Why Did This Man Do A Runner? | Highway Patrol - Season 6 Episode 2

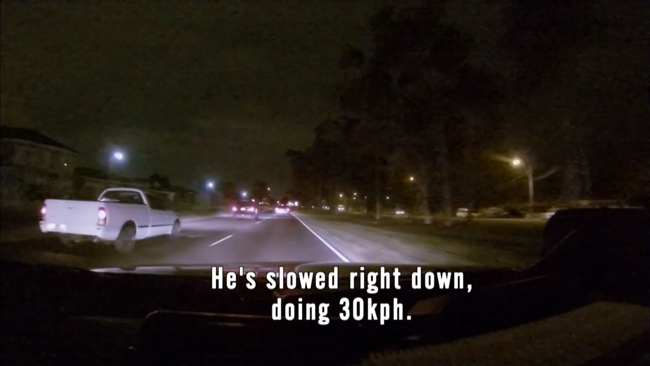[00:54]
He's slowed right down between 30 kphs. For a pursuit, this is quite refreshing behaviour,
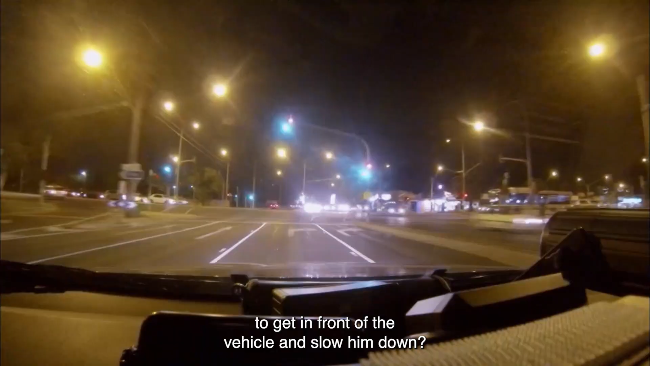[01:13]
They've slowed down.
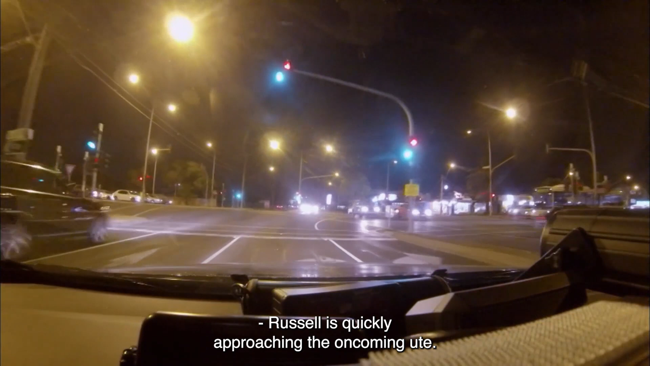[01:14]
Russell is quickly approaching the oncoming ute. Here he is.
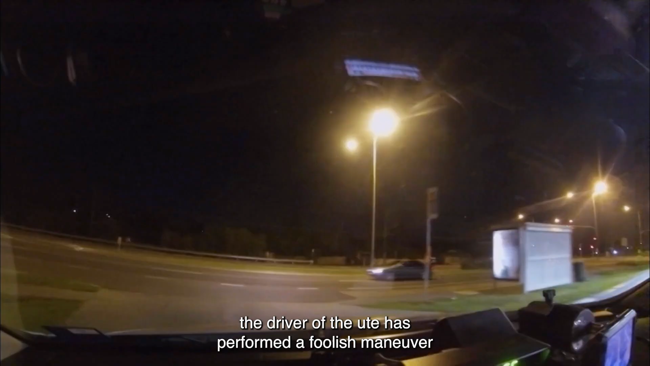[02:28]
the driver of the ute has performed a foolish manoeuvre coming around the corner. Oh, he's sideways.
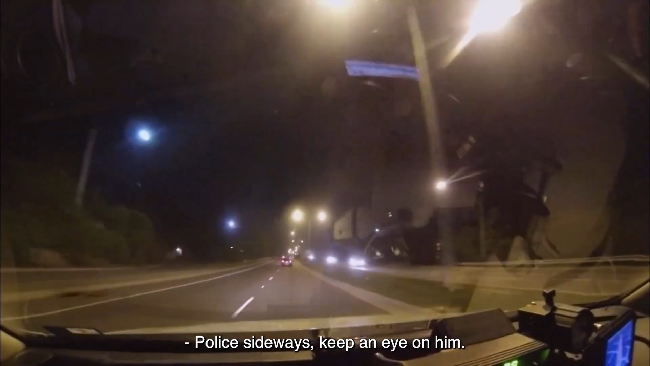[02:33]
Give an eye on him.
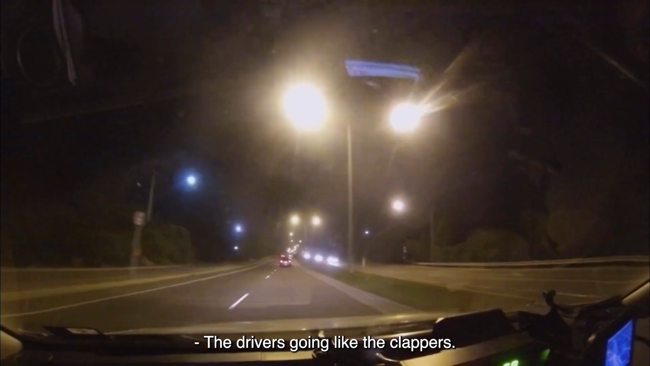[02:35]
The driver's going like the clappers. He's way in the distance. He's going left.
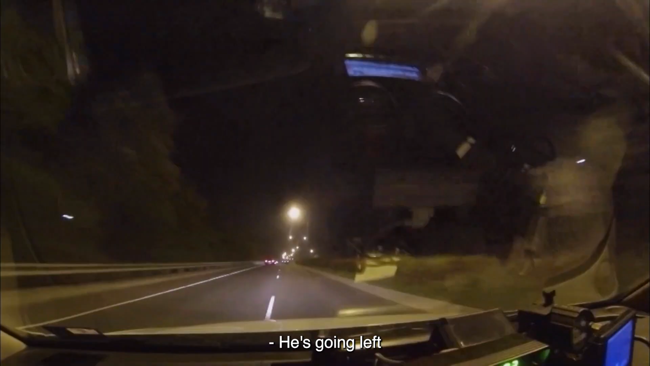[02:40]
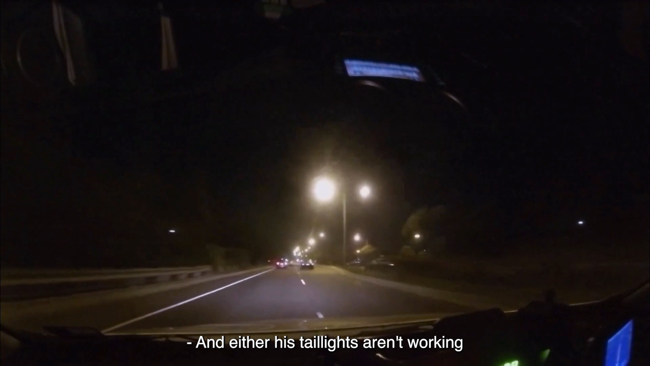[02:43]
And either his taillights aren't working or he's switched them off to a lewd Ash. There he is. Finally realising he's not going to avoid the police, the driver pulls over. But Ash is far from impressed.
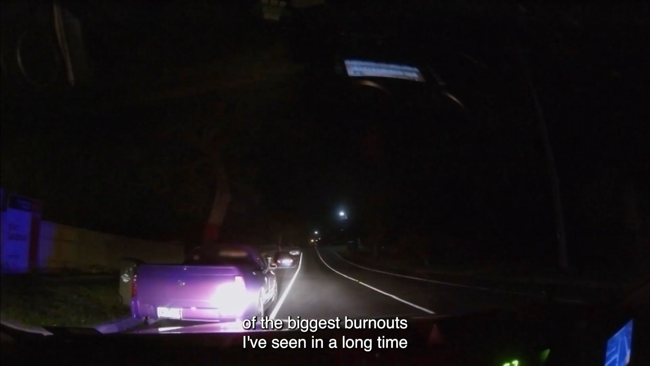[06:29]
and he was thoroughly enjoying himself whilst he was doing that burnout.